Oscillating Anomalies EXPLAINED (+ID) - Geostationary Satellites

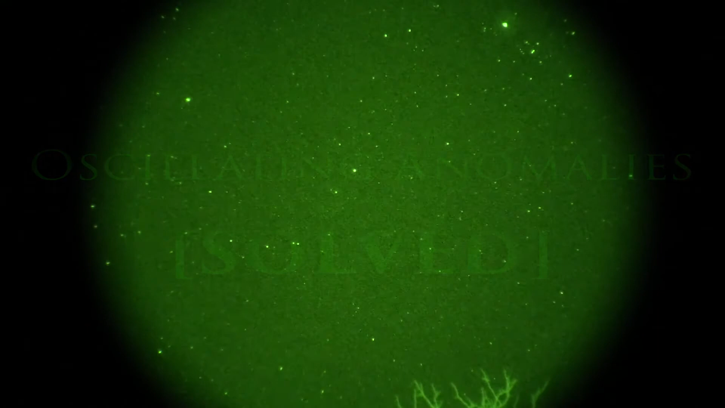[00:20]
Hey everyone, and welcome to the Fluke Skywatcher Project. I'm back again here to talk about these strange blinking lights and oscillating anomalies, but this time I have an answer to the mystery, and will also provide key points into ways how you can identify these objects, too.
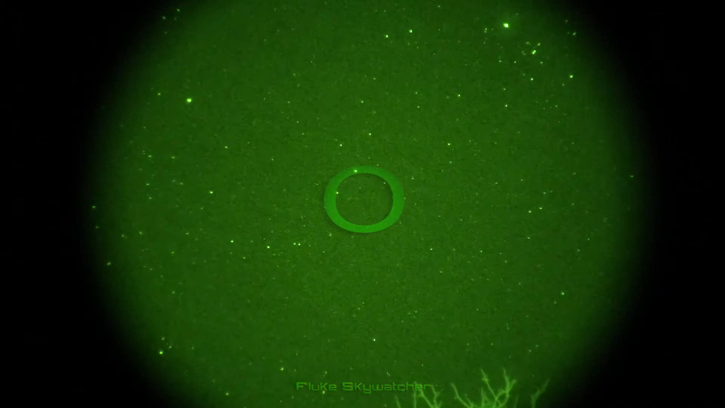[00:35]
There were a few subtle inaccuracies I stated in my last video in respect to the exact time and the exact degrees traveled,
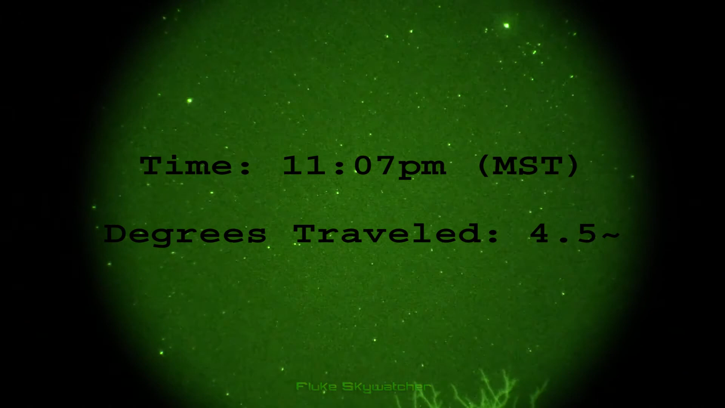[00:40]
but with the use of software programs, the inaccuracies were resolved. So if the mystery's been solved, then what are these objects? Well, it has been confirmed at least one of these objects, the one we're watching right now, was positively identified as a geostationary satellite.
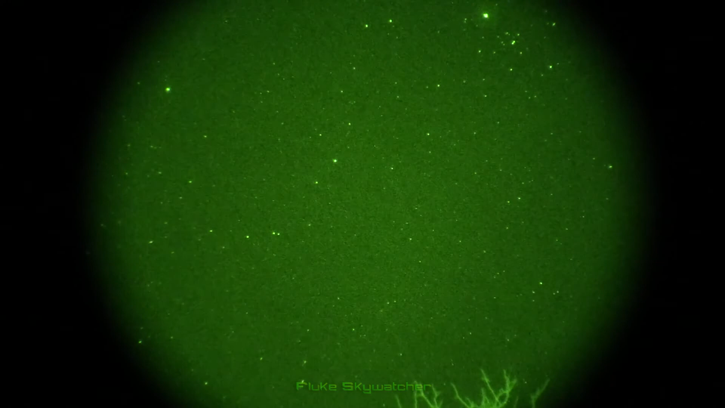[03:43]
We can catalog this one in identified objects, and use it for comparison in the future with other similar objects we may observe. Now I'm not saying that every single flashing light in the sky can be explained as a geostationary satellite. However, we now have keen insight on the visual behavior and characteristics of them to make more accurate assumptions when discussing these types of occurrences.
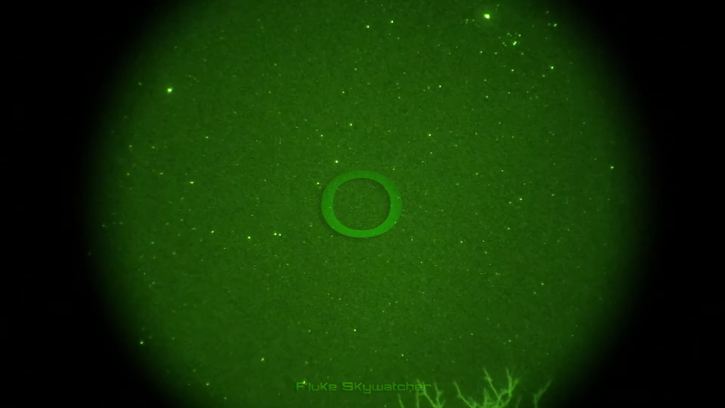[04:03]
I think it's safe to say the other two oscillating anomalies I previously recorded are also geostationary satellites, based on the information gathered.